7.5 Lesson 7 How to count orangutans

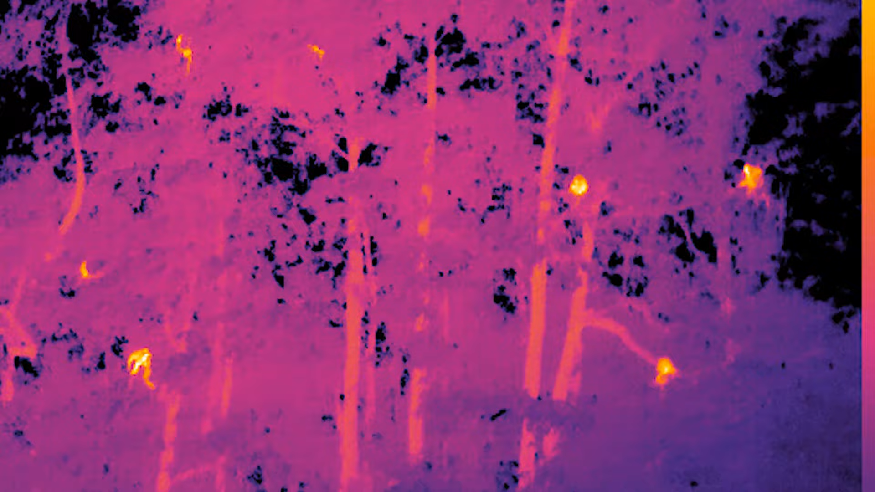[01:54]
detecting the orangutans in their nests from various heights.
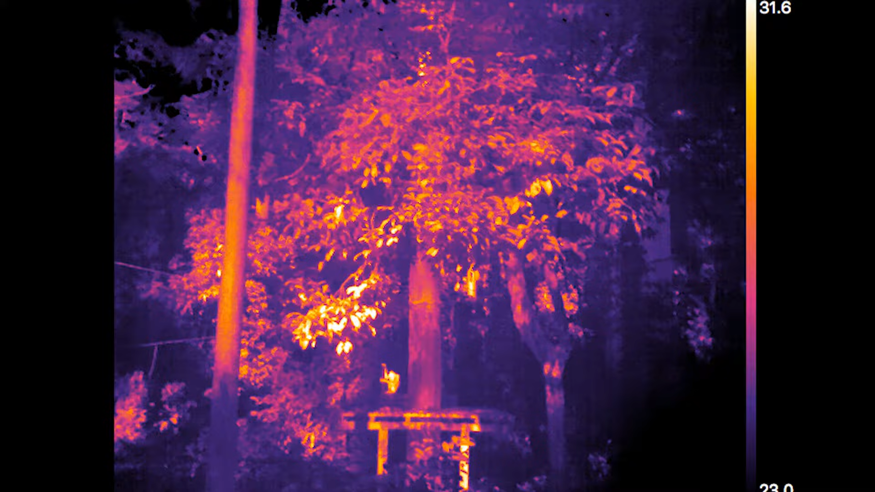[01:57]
By a certain amount of vegetation, we can still pick up their signal.